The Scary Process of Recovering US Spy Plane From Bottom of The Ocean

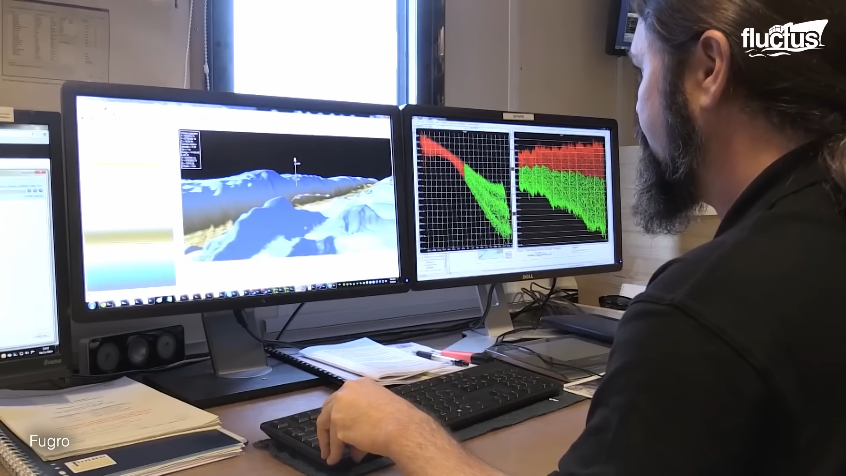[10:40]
The vehicle features a side-scan sonar and sub-bottom profiler,
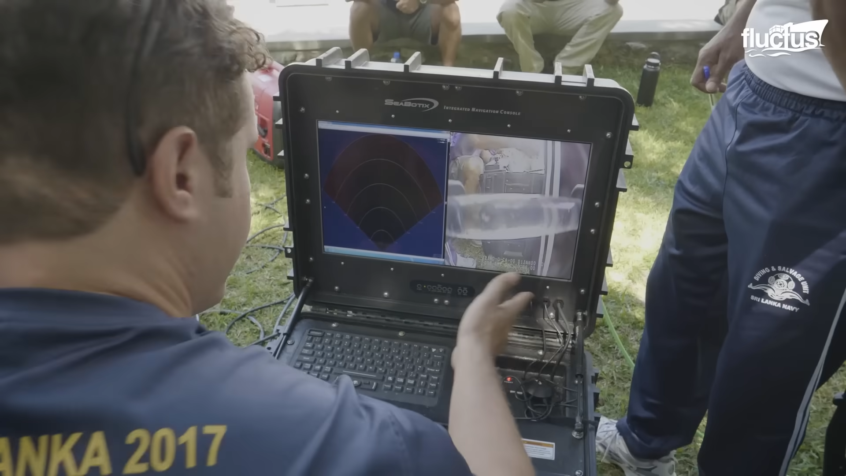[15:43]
employing bathymetric surveys and side-scan sonar technologies to uncover the depths of the sea.